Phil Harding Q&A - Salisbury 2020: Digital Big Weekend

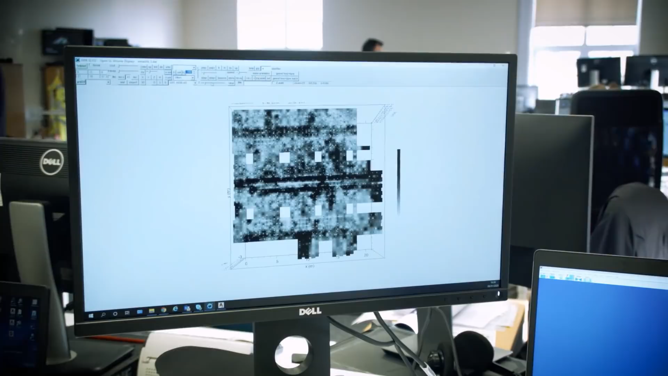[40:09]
And then if we keep going down, there's a specific depth, which I find particularly interesting,